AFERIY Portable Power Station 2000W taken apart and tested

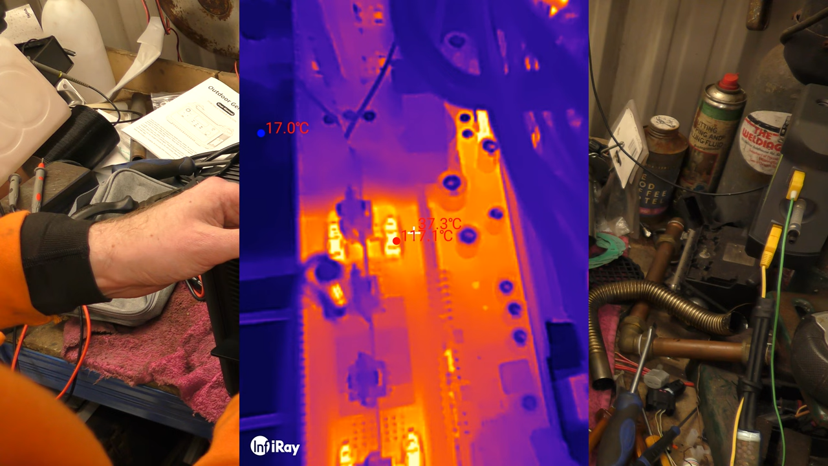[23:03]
You would have thought not.
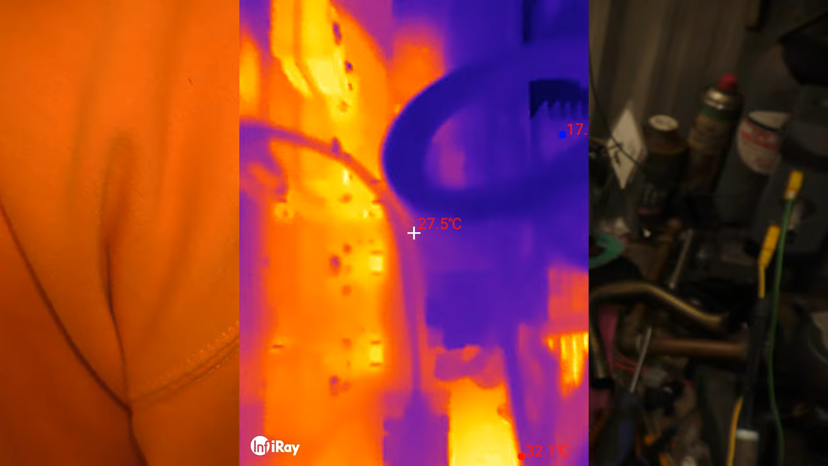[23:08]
On screen: spot 27.5°C
The ones on this side aren't particularly warm. Right, what is that?
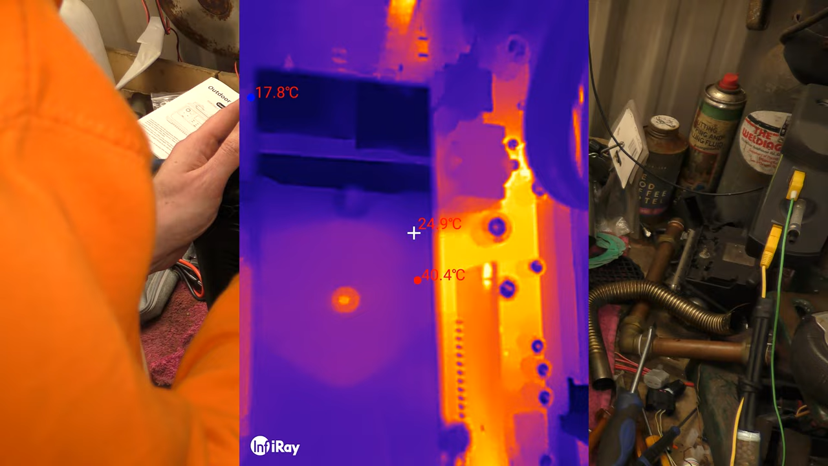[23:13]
On screen: spot 24.9°C
What is...
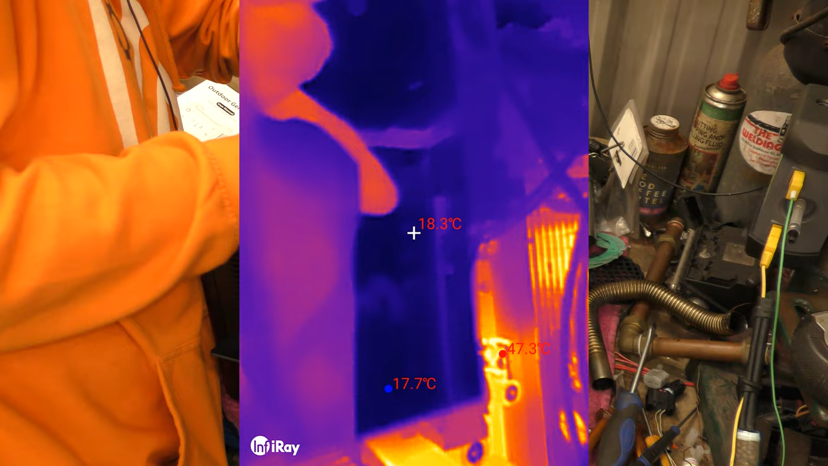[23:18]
On screen: spot 18.3°C, max 47.3°C, min 17.7°C
Let's turn side on. There's... In there's warm. Something in there. I never unplugged those fans. Wait, there's another. I've just realised that on the back of that board, the one that goes on the back panel, it's also got a blue LED on it that you can't see. It's flashing to no one, to nowhere.
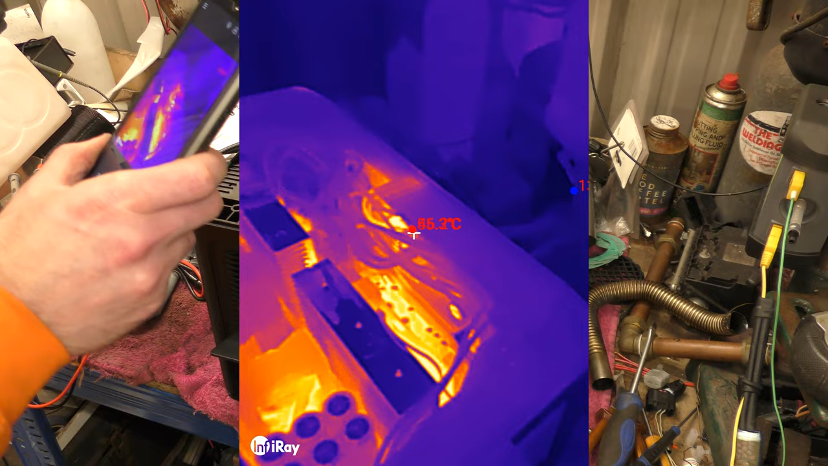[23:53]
Yeah, right. Well, that didn't get it very hot. I mean, obviously, stand back, it looks hotter than it is, but the hottest bits are those resistors. 107 degrees. Let me try. I do a picture in picture now.
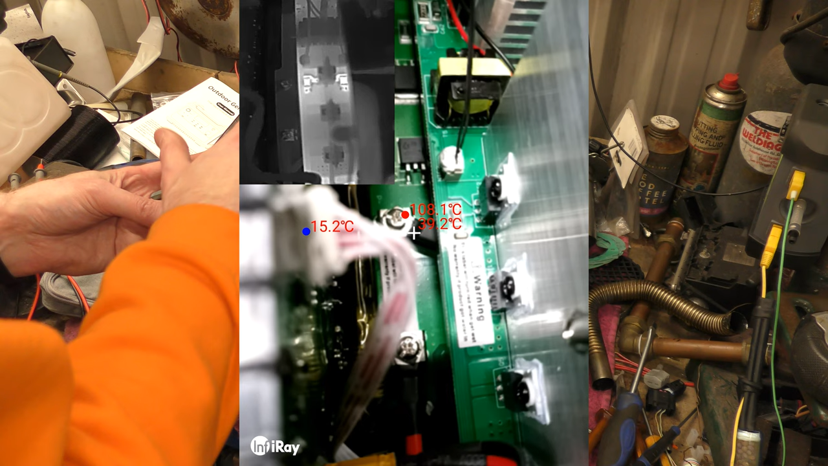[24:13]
Oh, that's picture by picture. Give me a mix. Actually, though, this makes sense now. And why is it the? Oh, I need to change the overlay. Wait, the mix is off.
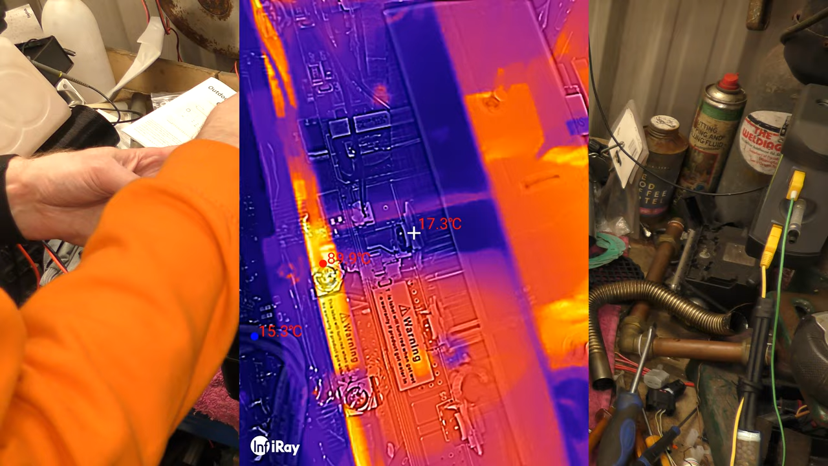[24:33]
On screen: spot 17.3°C, min 15.2°C
Because obviously, right, where's the hotspot?
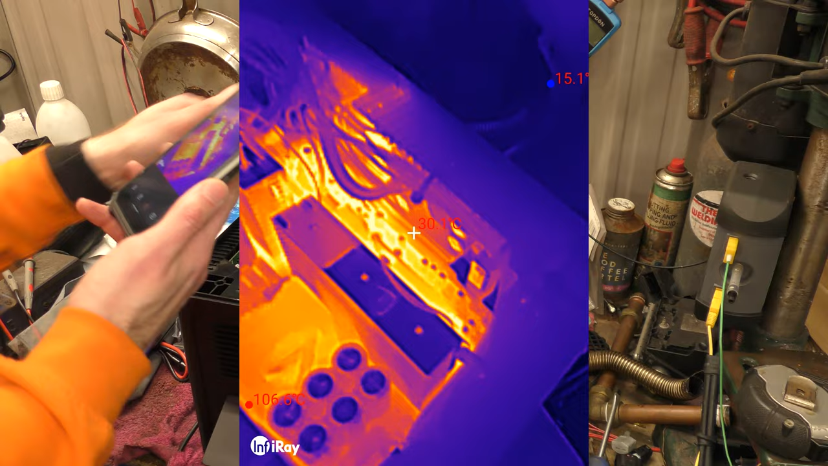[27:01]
I leant on these, and they're hot.
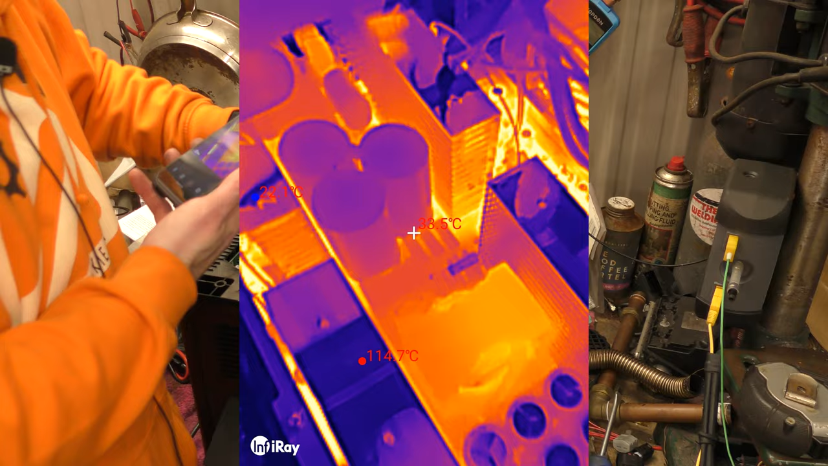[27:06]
These are not red hot, and obviously we can't see because it's a shiny metal surface, so we just see the reflection of everything else.
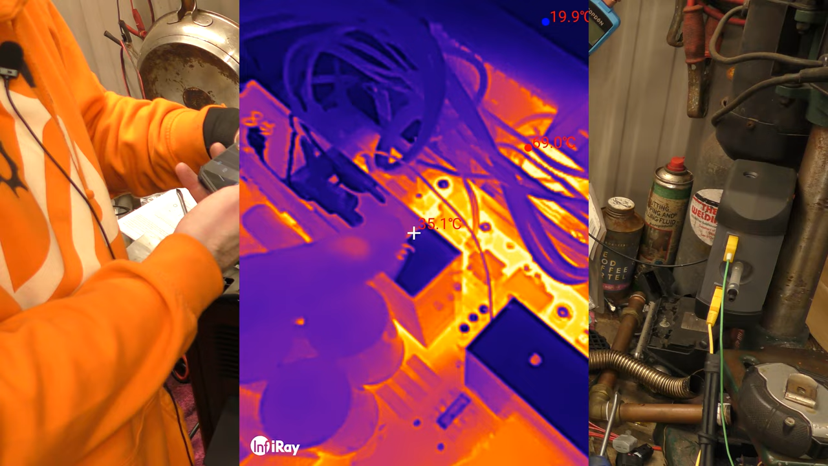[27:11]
On screen: min 19.9°C
We can't see it properly, but we can get a kind of a look down the side this time. And the MOSFETs, I'm just going to call them MOSFETs because I don't really know what they are, but I think they're MOSFETs. They're hot. This side's still not hot. Those little resistors are still hot. But the heat sinks are heating up. Fan still hasn't come on. I'm pretty sure I plugged all the fans back in. Yeah, all the fans are still plugged in. So I don't know what temperature.
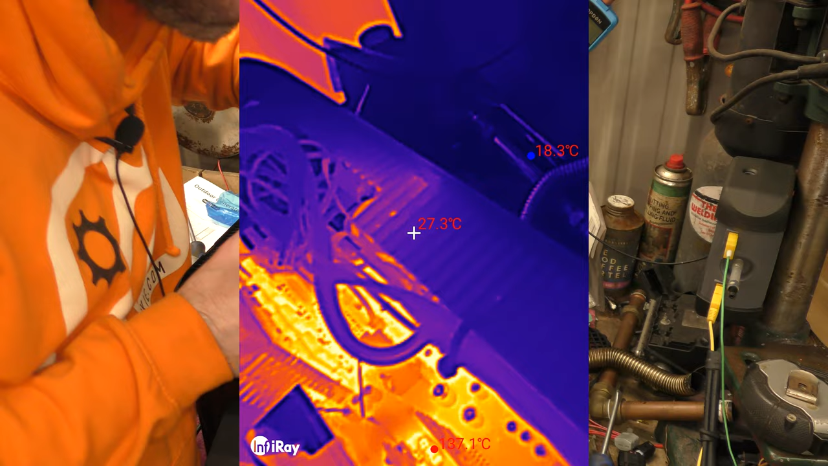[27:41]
On screen: spot 27.3°C, min 18.3°C
Like, it's not too hot to touch. Still just touch. But it is warm.
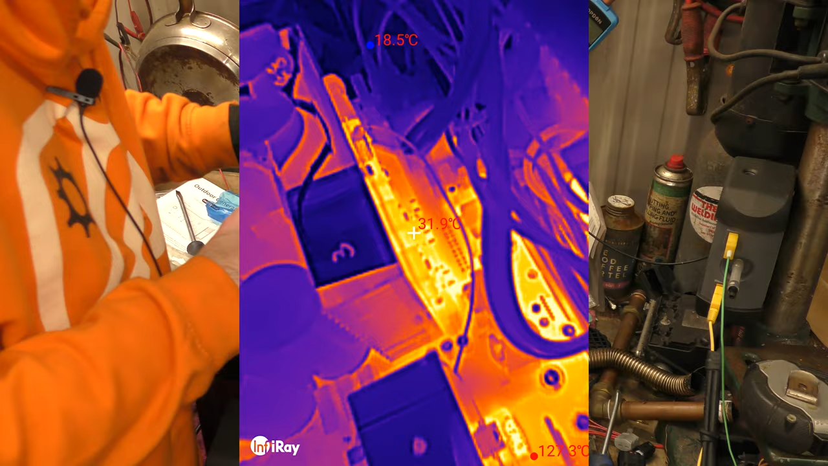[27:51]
On screen: spot 31.9°C, min 18.5°C
So, and that side wasn't warm before, those two. So I don't know if that's obviously taking the AC in and making it DC for the charging the batteries.